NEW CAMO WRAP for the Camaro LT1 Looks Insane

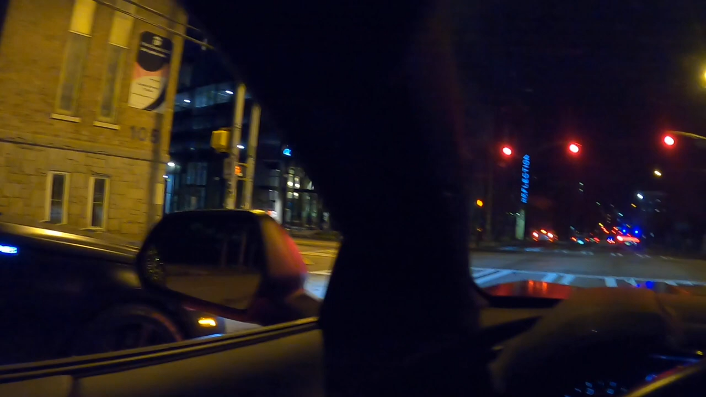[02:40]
see there go 12 right there bro there go 12 right there look how he driving though damn that hit that shit we trying to avoid them worry about our driving